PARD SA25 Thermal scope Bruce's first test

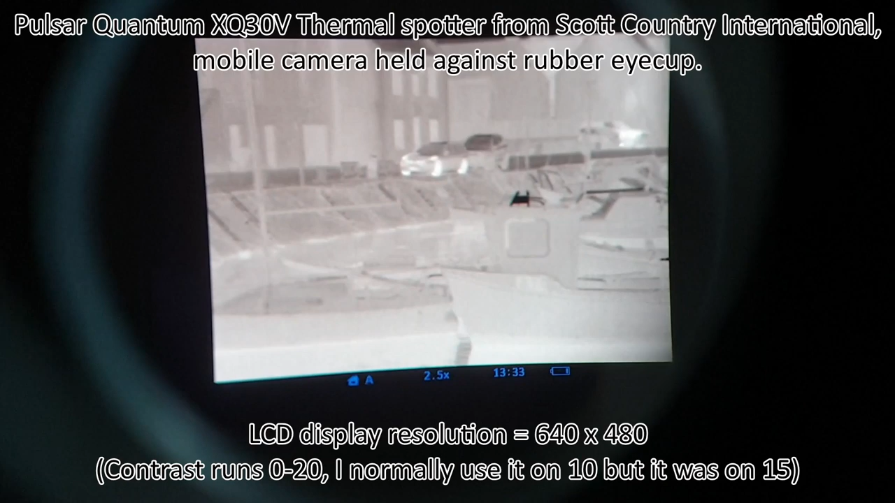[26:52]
So, this is me recording through the Pulsar, and we're looking...
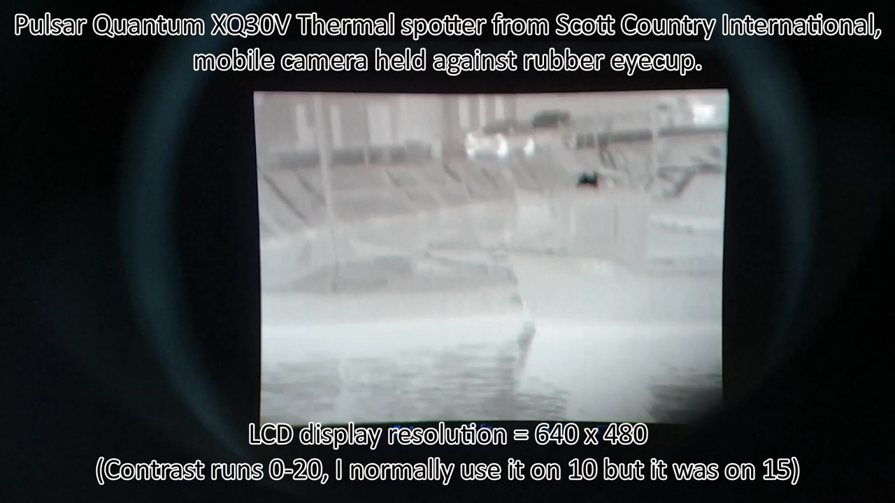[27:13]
Okay. And if you can angle it slightly upwards, then the car's in the middle of the screen, and then we'll do the same for the other two.
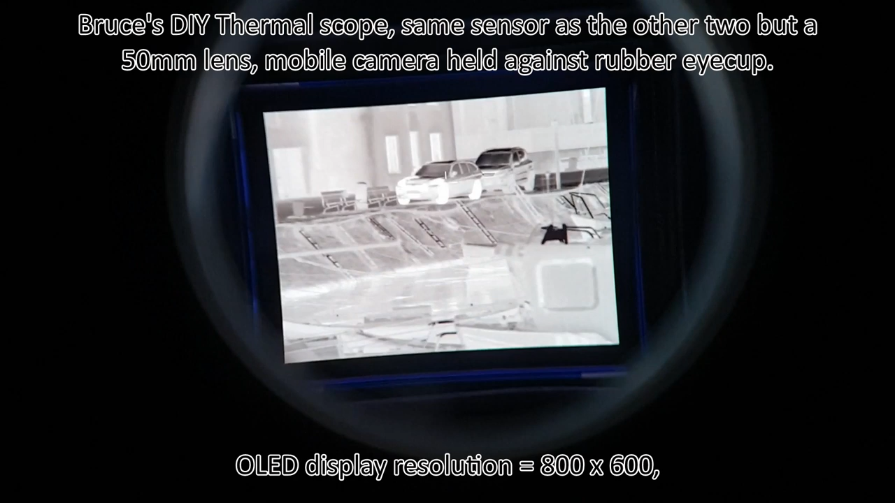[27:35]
now I'm recording the same car through Bruce's DIY 50mm lens thermal scope.
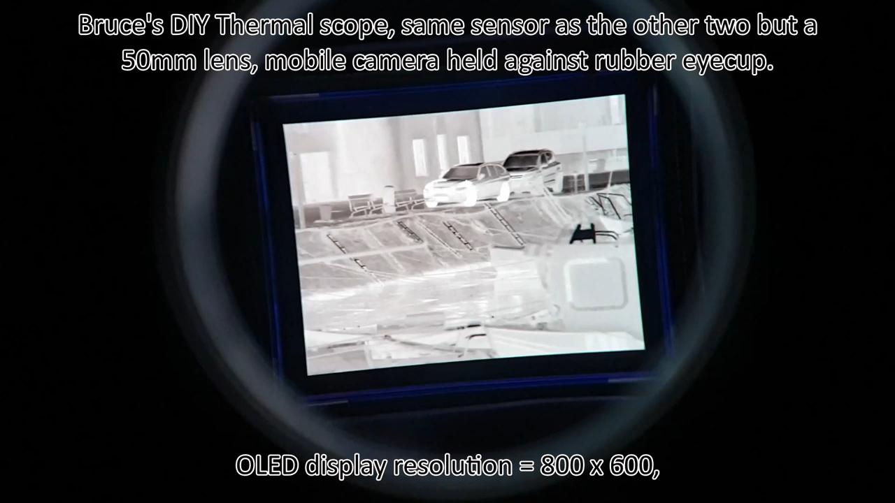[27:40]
Bigger lens, but the same detector, the same core. Yeah, same core. Okay. And, oh, someone's about to walk past, which is quite handy.
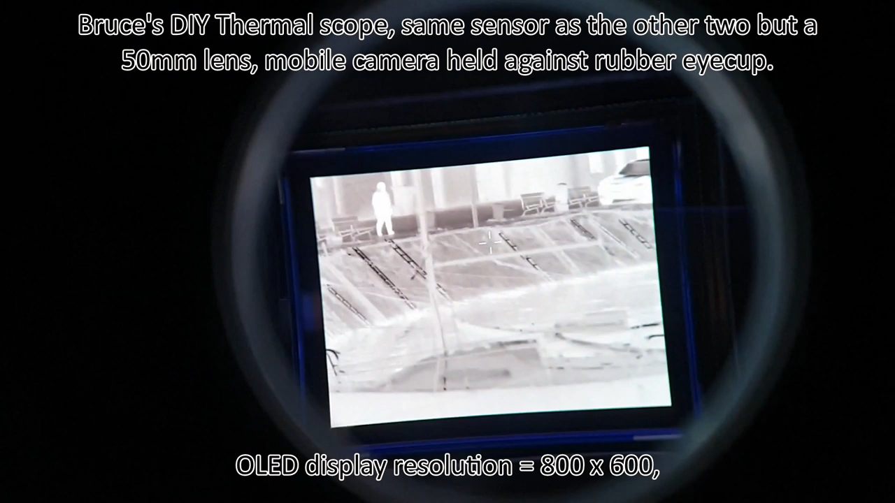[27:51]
So, that's someone walking past. Switching the car, really? Yeah, roughly. Just to give you an idea of quality for comparison purposes.
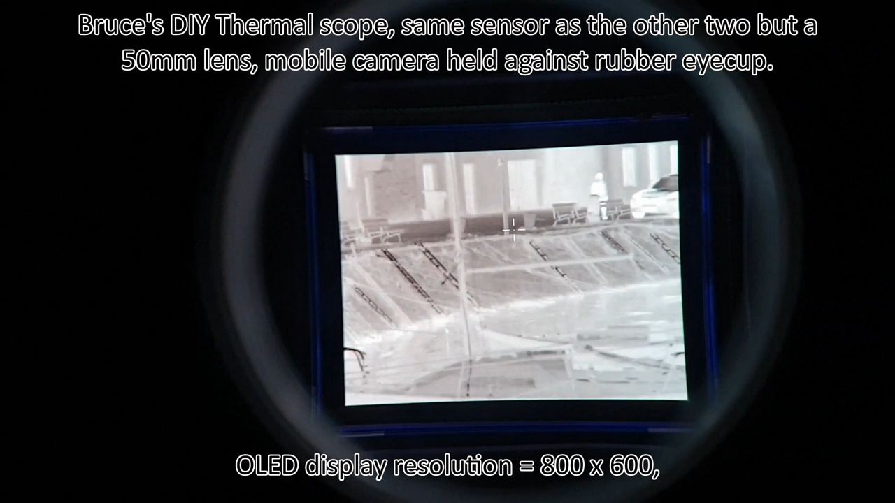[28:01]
Try and keep the camera's mobile phone still. Okay.